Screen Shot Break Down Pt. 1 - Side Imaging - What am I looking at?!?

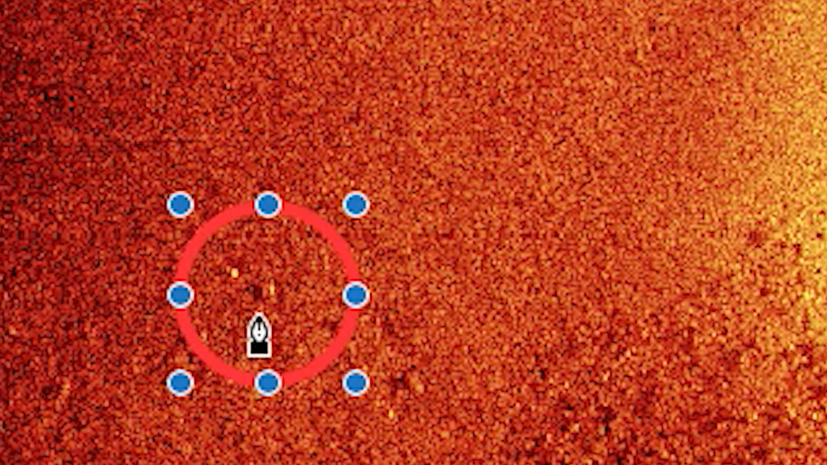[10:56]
so being that this is on the left side of our boat the mark will come first and
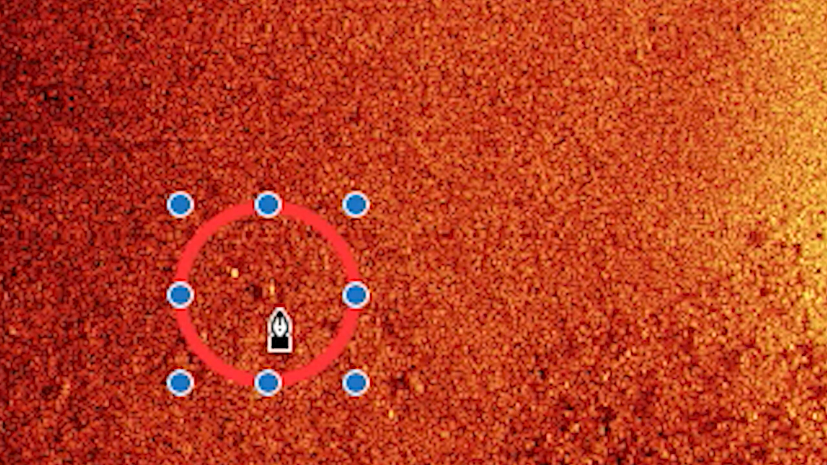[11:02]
then its shadow will be on the left just like these trees over here it comes the tree mark first
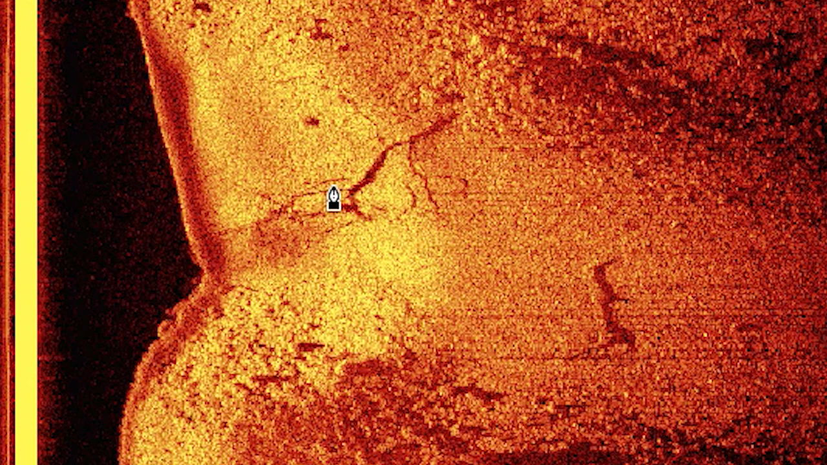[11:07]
and then its shadow tree mark first then its shadow but we have the
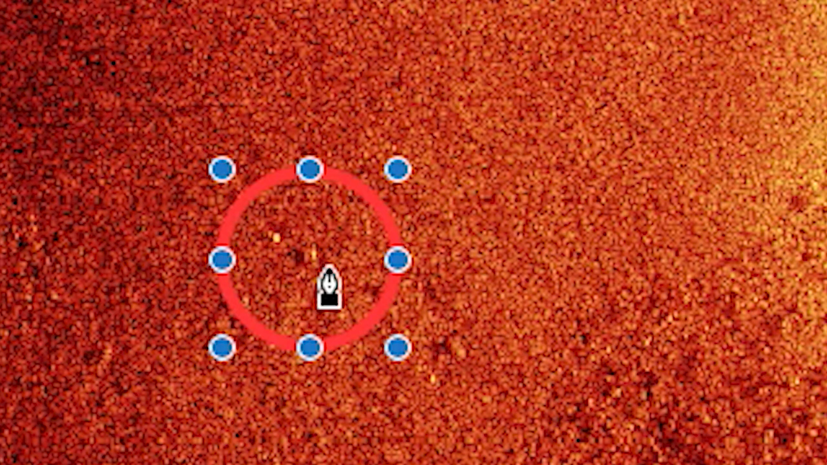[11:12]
fish mark and then its shadow so the further the actual mark is from its shadow the further up in the water column that fish or object will be so you can
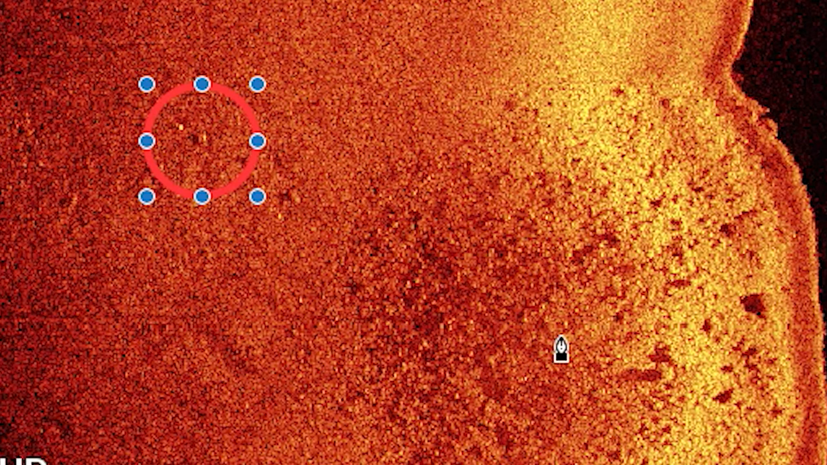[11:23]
see this say this rock that's right here its shadow
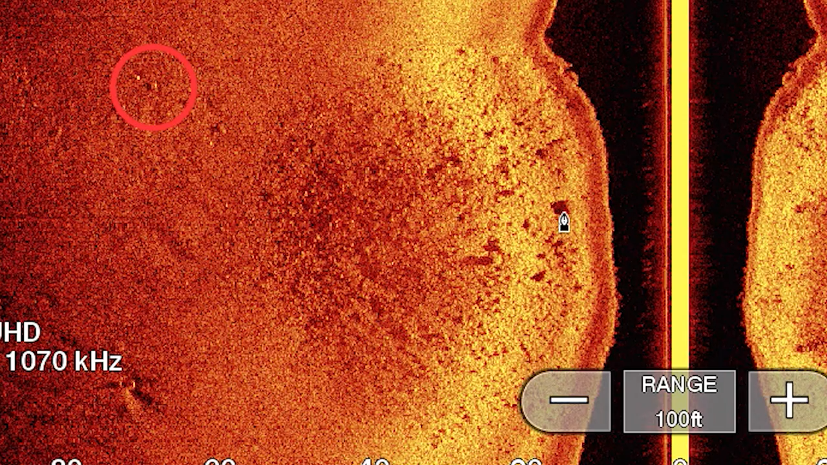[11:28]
is directly next to it that that's because that rock is obviously sitting directly on the ground
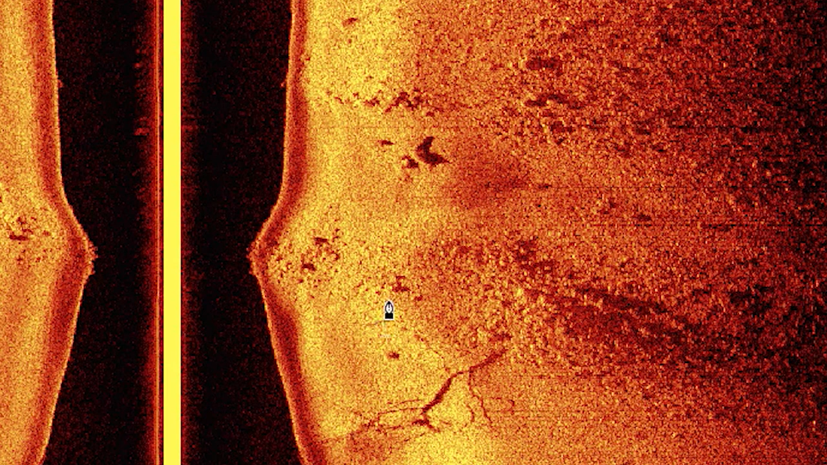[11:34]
same thing with these rocks up here all these rocks and boulders and whatnot their shadows are directly next to them this one you can see there is clearly a little gap in between there